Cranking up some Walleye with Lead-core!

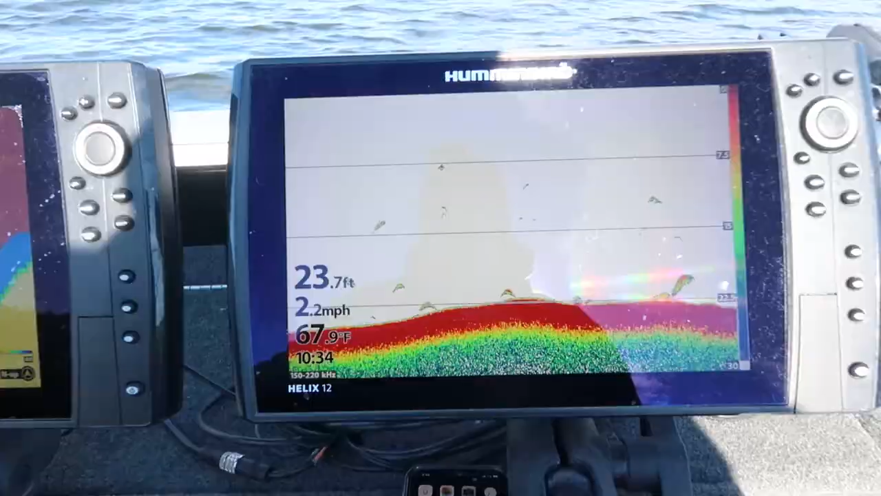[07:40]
On screen: depth 23.7 ft, water 67.9°F, speed 2.2 mph
So you can see right now we're in 23 feet,
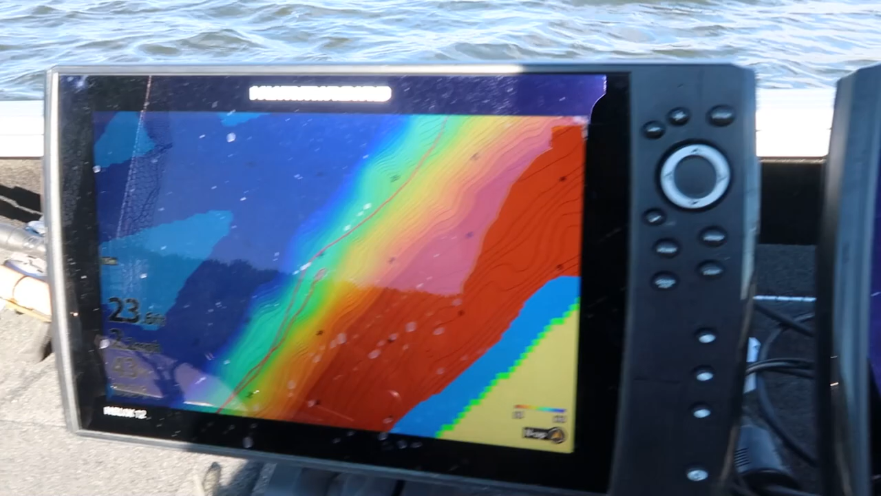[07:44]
and all I'm doing here is myself and Carter, mostly Carter,
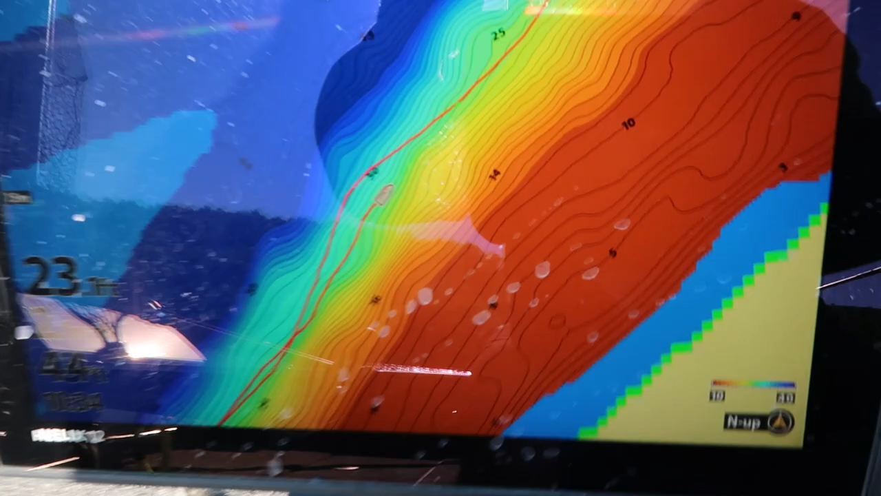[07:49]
has made a map here of this lake over the last year and a half, and we're just kind of going between a 30 and 20 foot contour.